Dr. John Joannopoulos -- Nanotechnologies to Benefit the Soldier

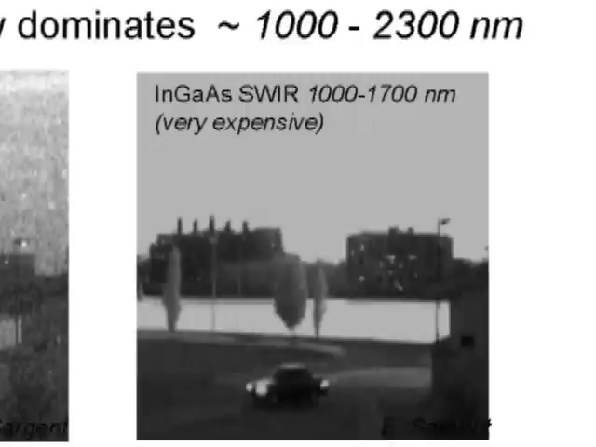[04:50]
The camera on the right is an indium gallium arsenide camera that can see in the nightglow regime. And you can see how much clearer that picture is. The reason it's clear is because there's more light there.
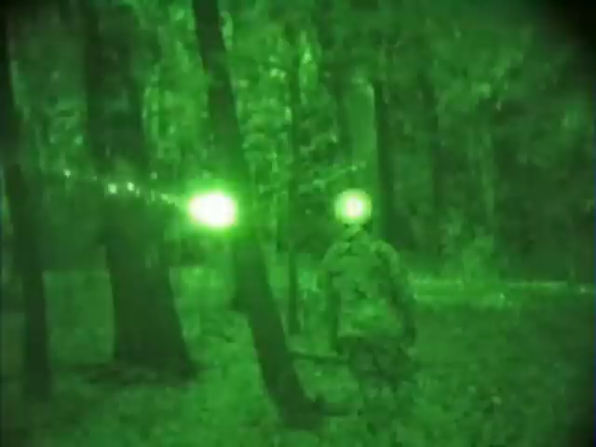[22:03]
As you can see, when we illuminate the ICOM-H with an IR designator, the small IR lights on the Kevlar begin to flash. There is an IR light on each side of the Kevlar, so no matter which direction the soldier is facing, he can be identified.
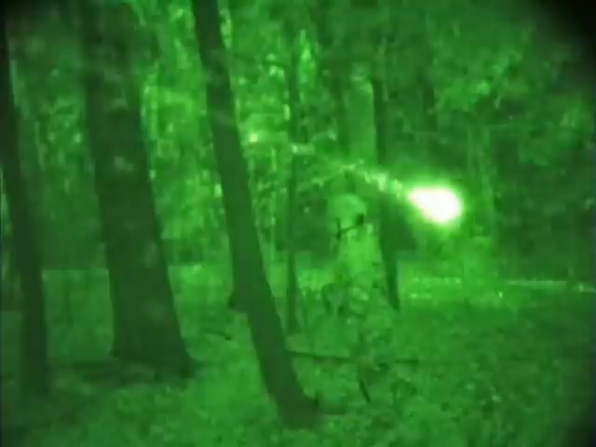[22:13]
This technology is enabled by sensor fibers developed by Professor Yolfink at MIT.
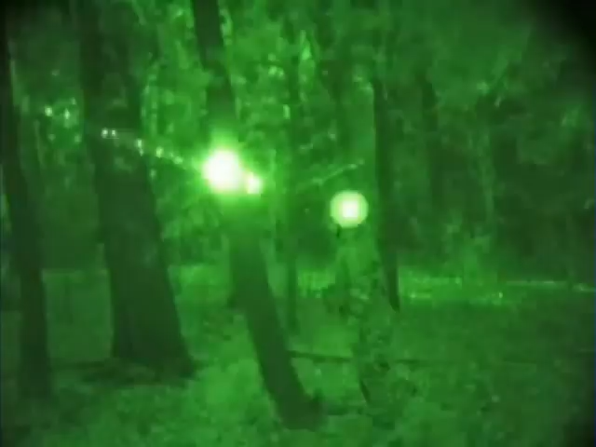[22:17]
These unique fibers, not much thicker than a fraction of a millimeter,
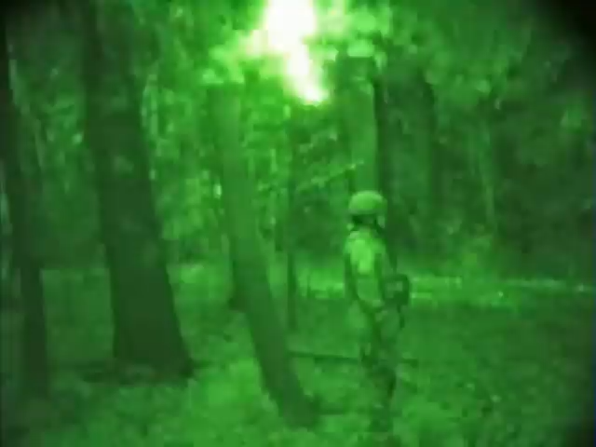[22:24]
convert light energy into an electronic signal, thus causing the IR light facing the IR designator to flash.
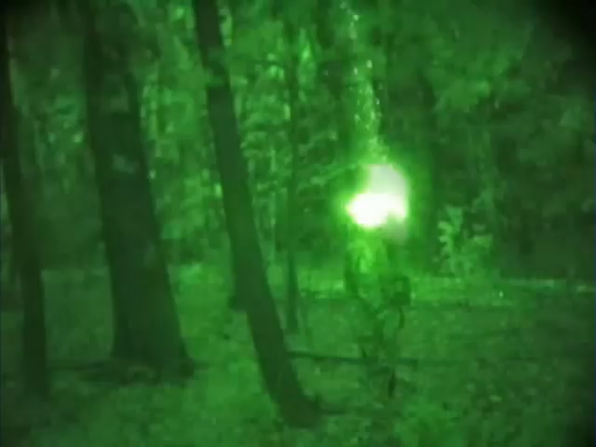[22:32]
The IR light will continue to flash until the designator is moved off the Kevlar, thus preventing unwanted IR signatures. Next, we demonstrate the communication capabilities of the ICOM-H.
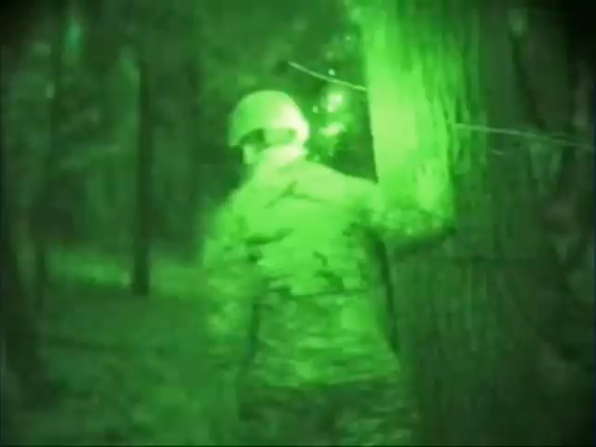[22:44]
Listen closely as our soldier follows the instructions
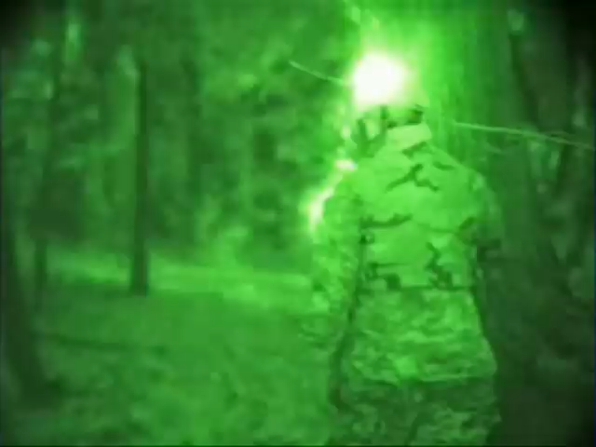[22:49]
transmitted to him over the IR designator through the ICOM-H. Stop at that tree. Go to the next tree.
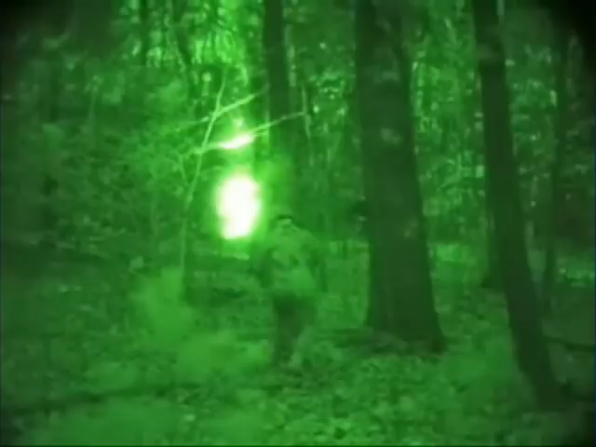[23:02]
So basically what's happening here is you're talking into a laser, and you're modulating that signal that's getting picked up by the helmet, turned into an audio signal. Now move forward. Okay, I think you get the basic idea of how this works.
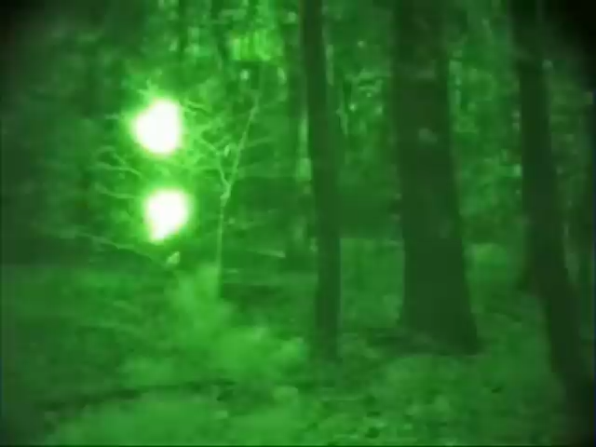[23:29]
I want to caution you, this isn't something that is ready to give to the troops. There's still a lot of work that we have to do, you know, to test it and improve it, et cetera. But what I want to emphasize in showing this is the